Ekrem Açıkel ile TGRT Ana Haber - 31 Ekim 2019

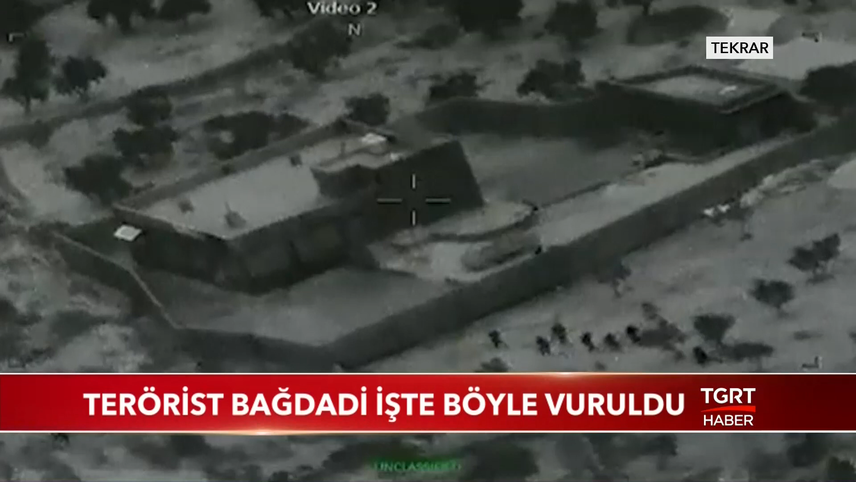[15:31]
Amerikalı askerler Bağdadi'nin bulunduğu adrese sızıyor. Sonrasında büyük patlamalar meydana geliyor. Bağdadi'nin bulunduğu noktalar bombalarla vuruluyor. Amerikan Başkanı Trump öldürülen kişinin DNA testiyle Ziya Şelebaşı Bağdadi olduğunu tespit ettiklerini söylemişti.